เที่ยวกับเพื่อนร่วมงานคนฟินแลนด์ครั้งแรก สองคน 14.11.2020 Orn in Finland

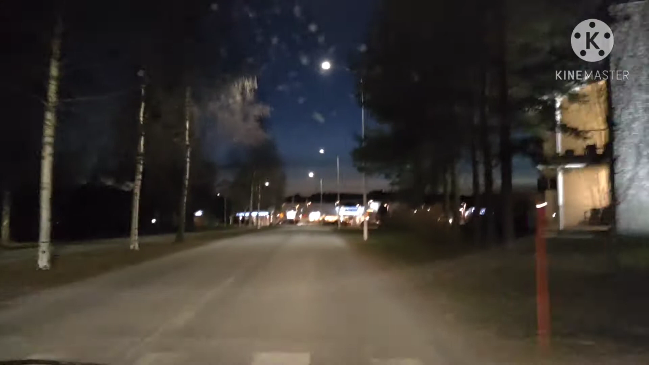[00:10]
ตอนนี้เรากำลังจะเข้า จะมาถึงฮอรีเดีย์คับแล้วนะทุกคน